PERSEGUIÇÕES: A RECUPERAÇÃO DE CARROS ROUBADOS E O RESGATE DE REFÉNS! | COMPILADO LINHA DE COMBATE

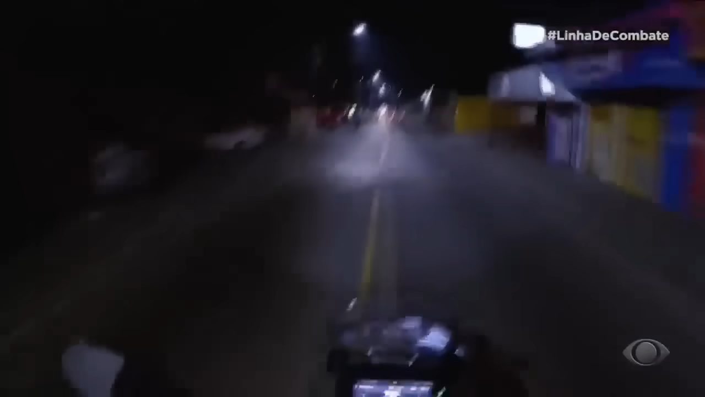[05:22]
Os suspeitos não obedecem à ordem de parada.
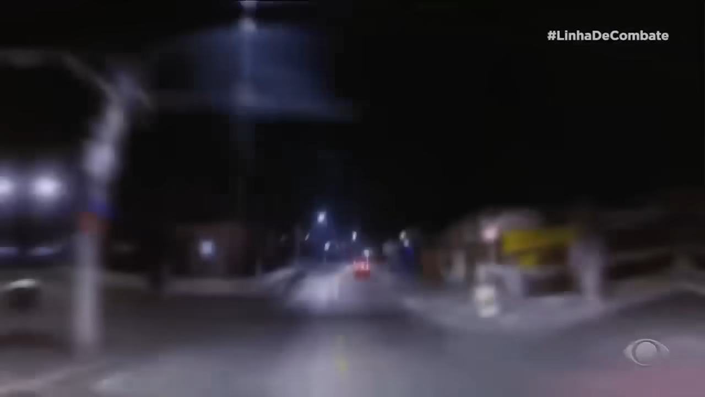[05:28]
Começa a perseguição.
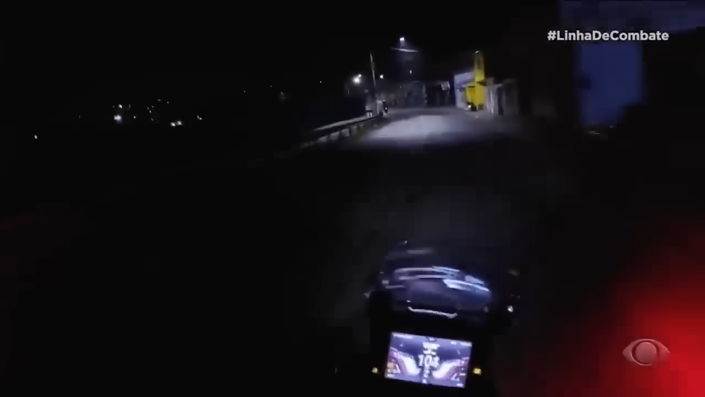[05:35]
A dupla sobe na calçada e bate em um carro estacionado.
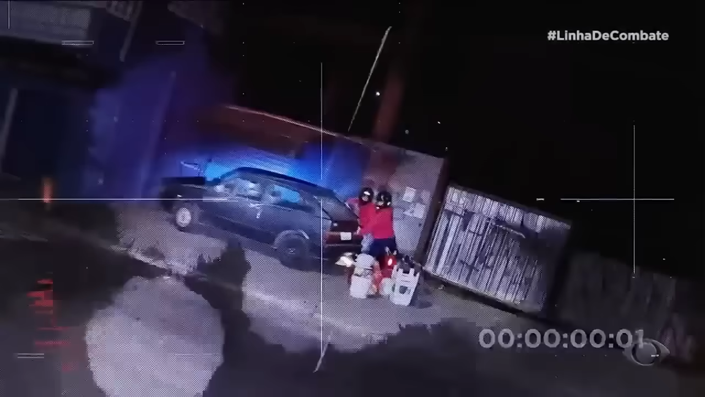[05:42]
Parou!
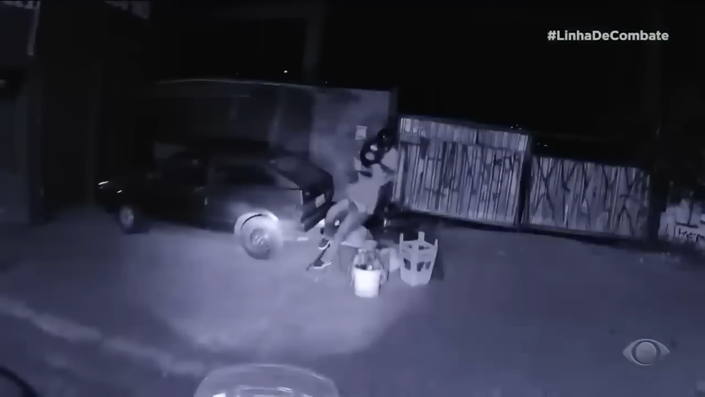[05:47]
Para, para! Um deles tenta fugir, mas logo é capturado.
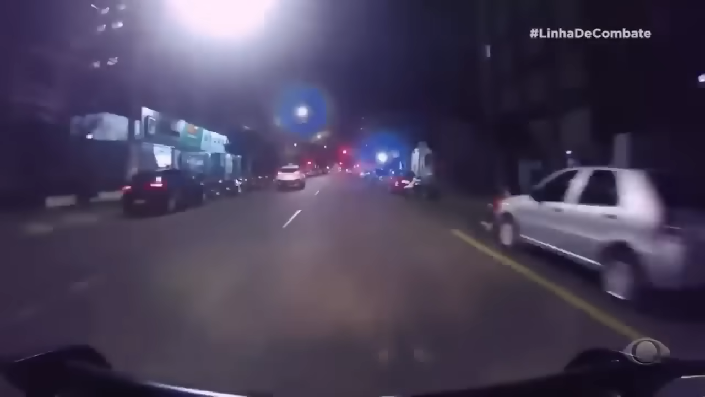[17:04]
E a primeira a chegar na ocorrência.
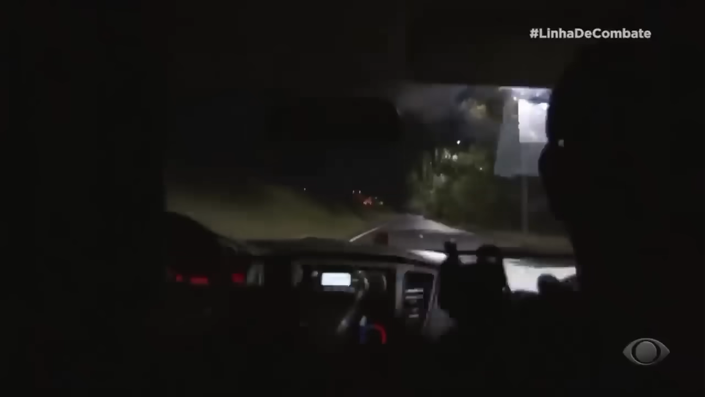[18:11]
O tático móvel chega no momento que o GER efetua a prisão de um rapaz.